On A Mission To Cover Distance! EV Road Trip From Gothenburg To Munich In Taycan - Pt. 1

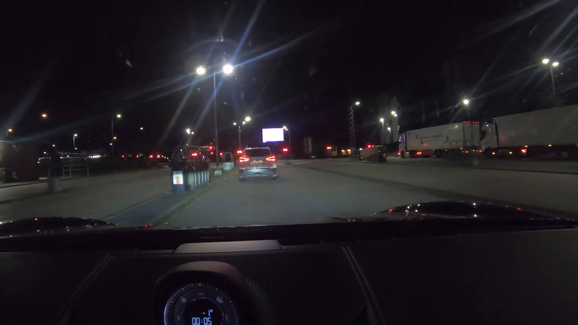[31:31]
We are arriving to the ferry. We literally showed up, and we're just rolling right on.